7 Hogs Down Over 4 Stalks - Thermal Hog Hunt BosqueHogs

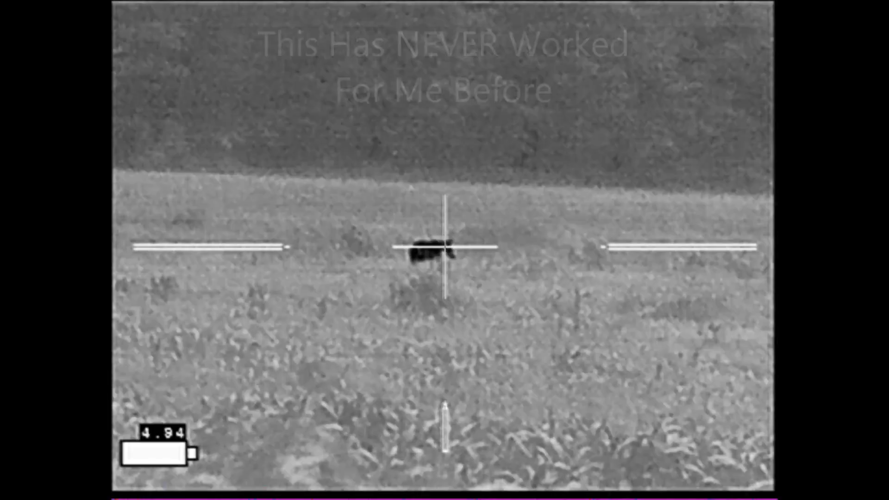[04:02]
And to my surprise, he does turn. This first shot connected. And I don't think any of the rest of the shots did connect.
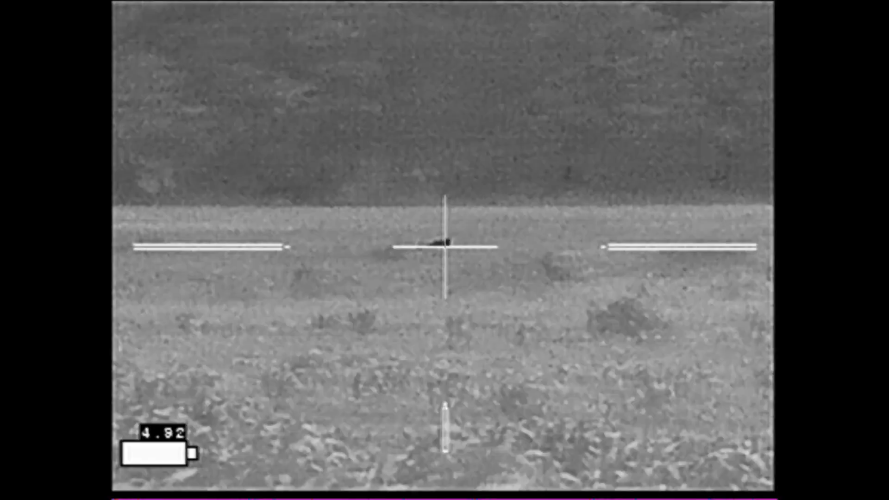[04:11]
And he disappeared behind one of the terraces.
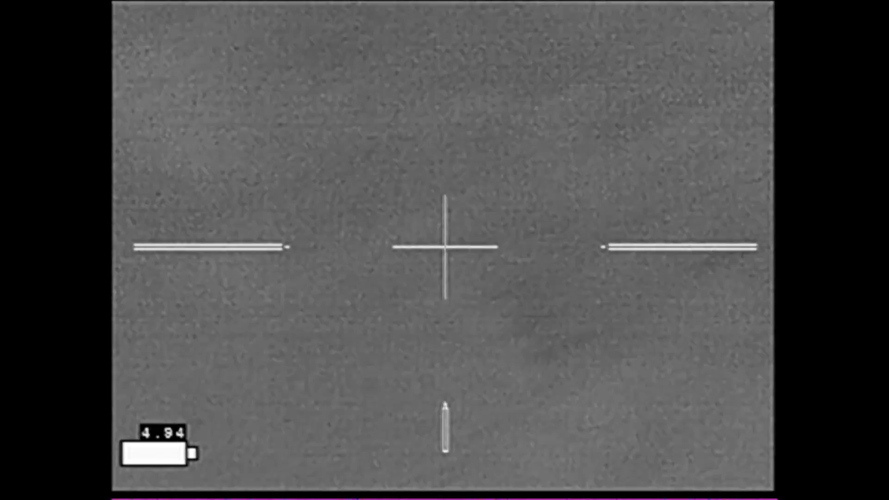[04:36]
I had to make sure that they weren't deer, however, so I needed to get a good solid look at one of the hogs, make sure it was a hog.
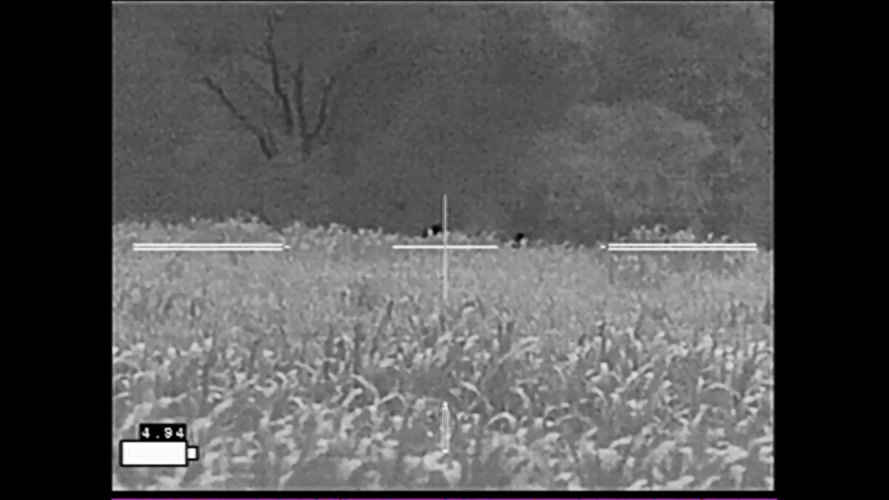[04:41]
This one high up on the top shows me a good broadside. So I shoot him.